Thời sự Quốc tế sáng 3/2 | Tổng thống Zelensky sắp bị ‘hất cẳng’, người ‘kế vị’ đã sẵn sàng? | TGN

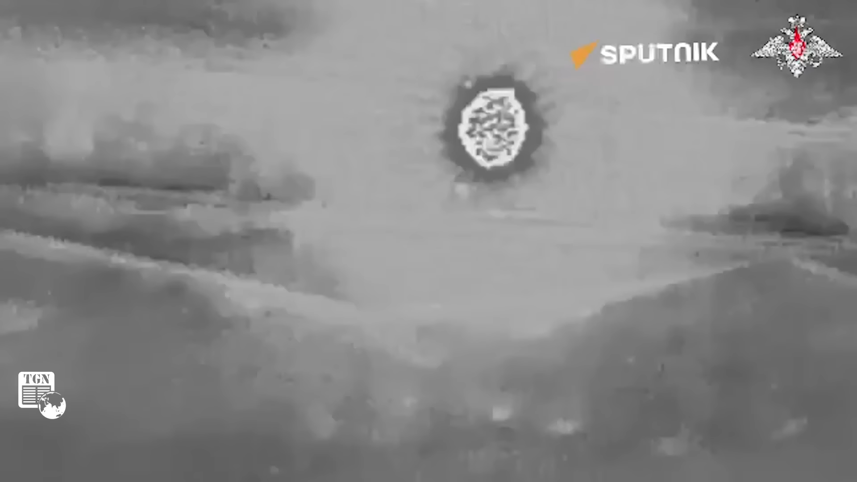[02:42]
lực lượng Nga đã sử dụng biện pháp tương tự để bắn hạ một xe tăng khác của Ukraine trong đêm Camera tầm nhiệt trên UAV trinh sát của Nga đã phát hiện ra xe tăng này